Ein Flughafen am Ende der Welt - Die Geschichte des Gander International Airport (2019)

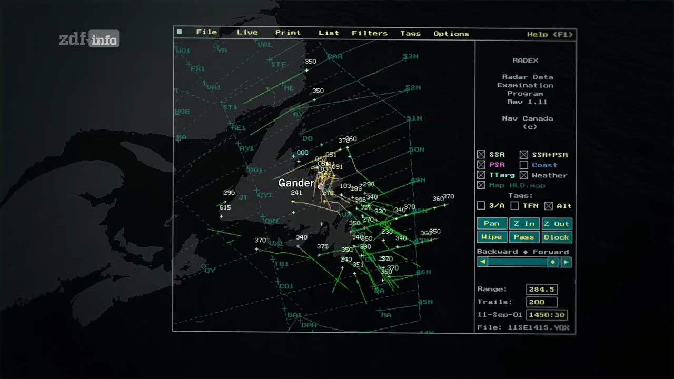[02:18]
Insgesamt 38 große Passagierjets ändern ihren Kurs und fliegen nun Gander an.
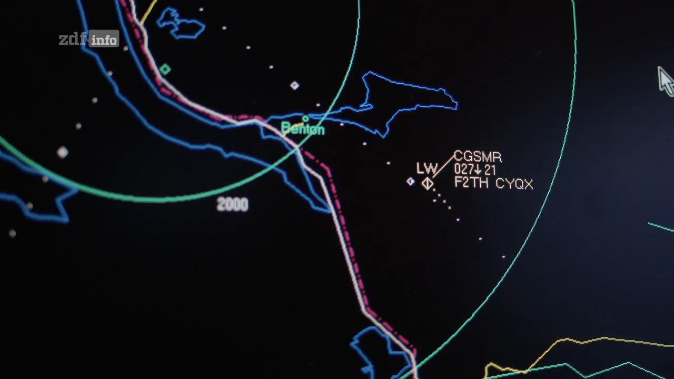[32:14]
September 2001 ist die einzigartige Ansammlung von Flugzeugen zu erkennen,